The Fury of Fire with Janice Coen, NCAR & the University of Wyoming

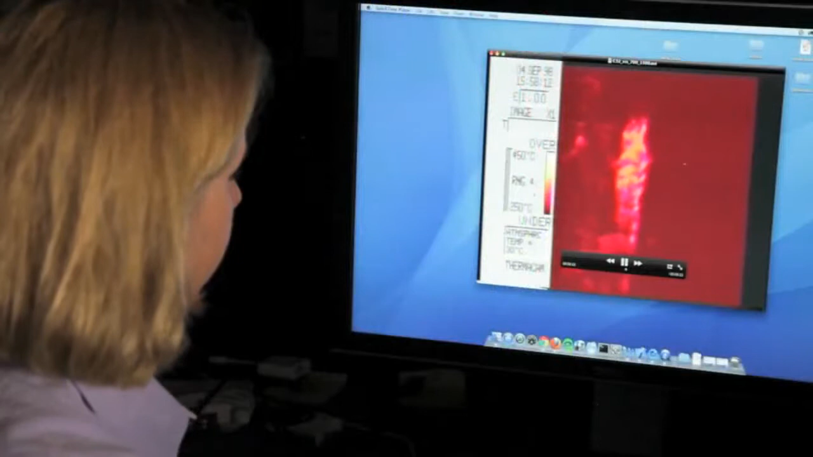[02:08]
In addition to the modeling studies, we often go out into the field with an infrared imager on the outside of an aircraft as we fly over wildfires in the western United States.
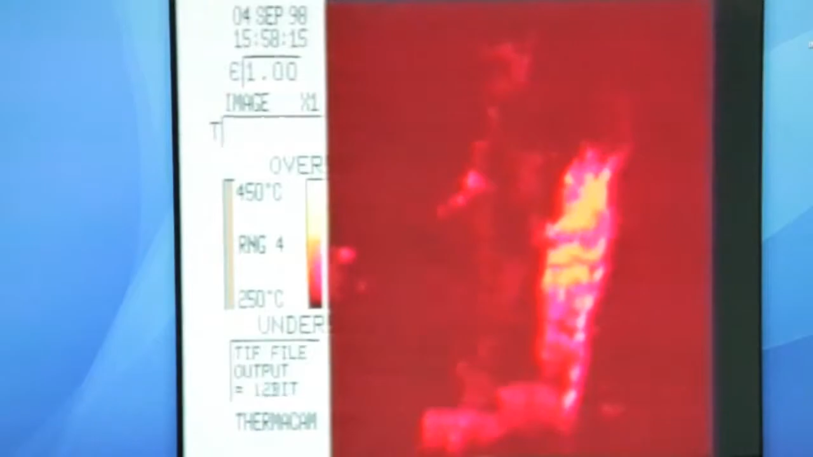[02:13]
On screen: scale top 450°C, scale bottom 250°C
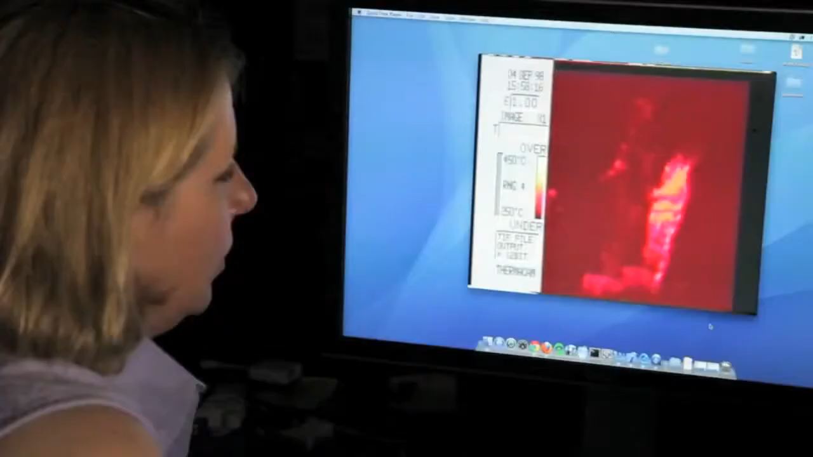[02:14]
What we're looking at is the heat released by the fire as it climbs up a hillside towards the upper right.
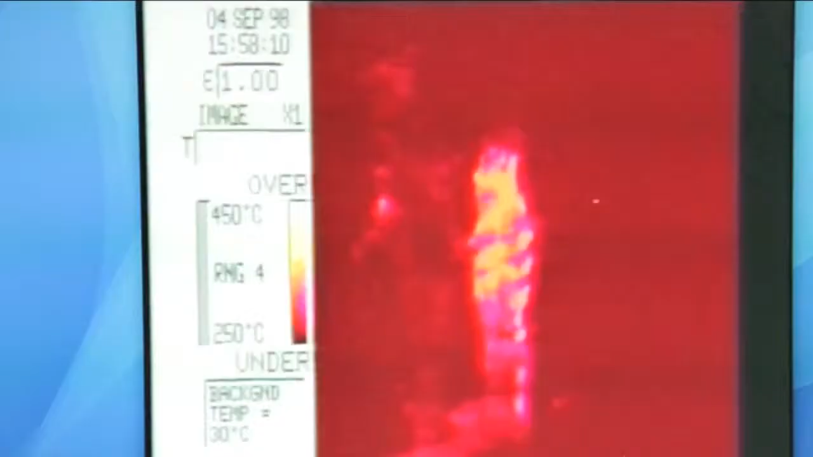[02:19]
On screen: scale top 450°C, scale bottom 250°C
The fire shoots out a finger of flame like a flamethrower igniting a stretch of ground ahead of the fire.
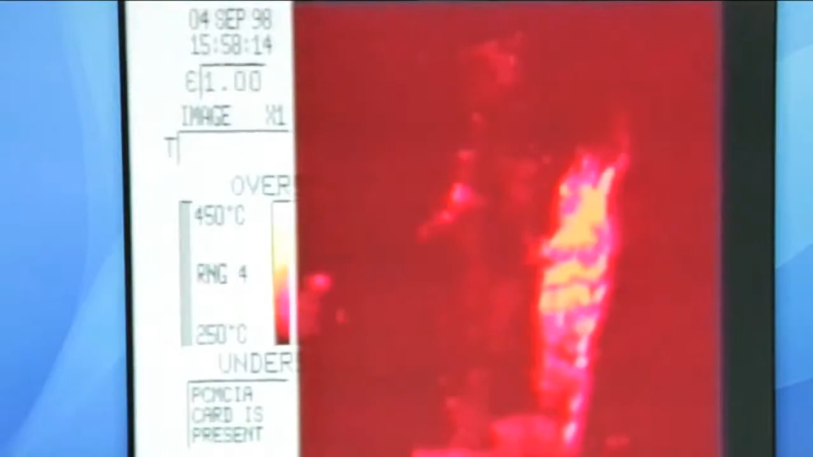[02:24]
On screen: scale top 450°C, scale bottom 250°C
We calculated from our analysis that it was traveling about a hundred miles per hour.